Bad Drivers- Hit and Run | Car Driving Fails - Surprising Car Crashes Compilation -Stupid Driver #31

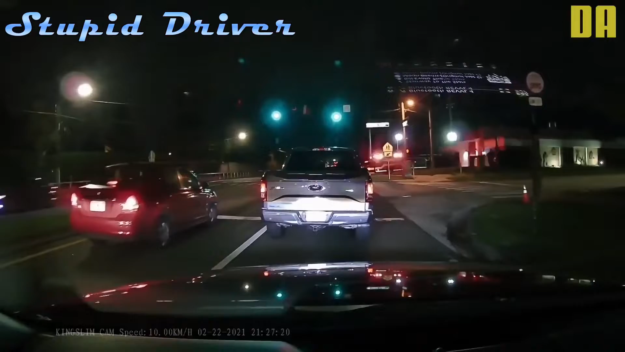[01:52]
Are you really gonna go when there's a- oh you stupid- I believe myself superior to a fire and fully- a fire engine, I'll cut off-